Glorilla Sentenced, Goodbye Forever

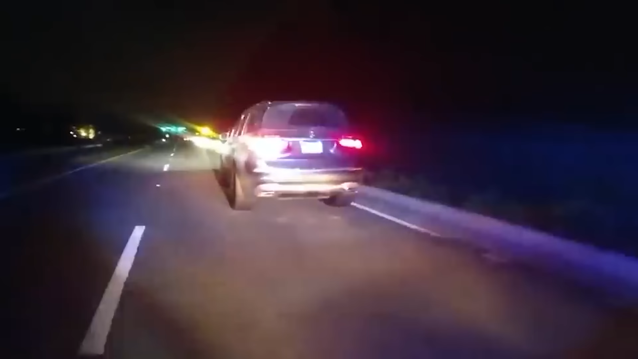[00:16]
Let me take you through what started as a simple traffic violation then turned into an embarrassing night for the rapper.
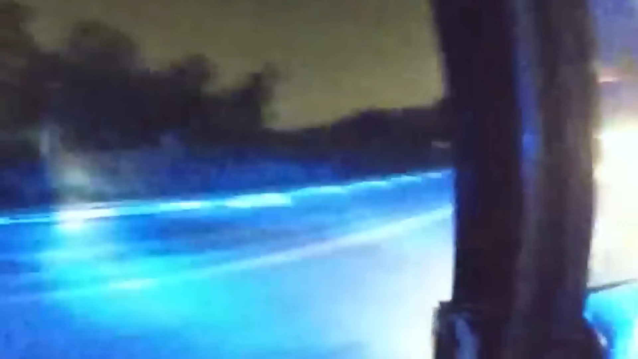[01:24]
The officers approached, their figure silhouetted against the flashing lights.
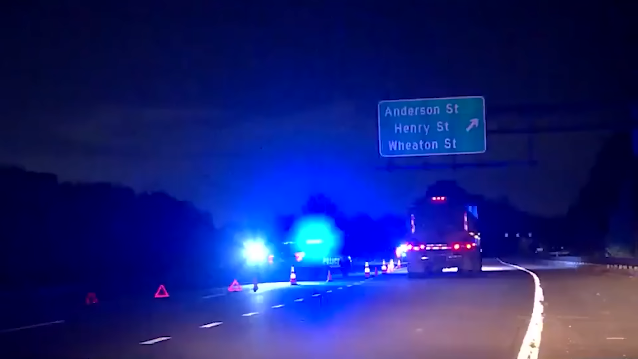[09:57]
However, this was no ordinary accident. As the sirens wailed and the red and blue lights pierced the night,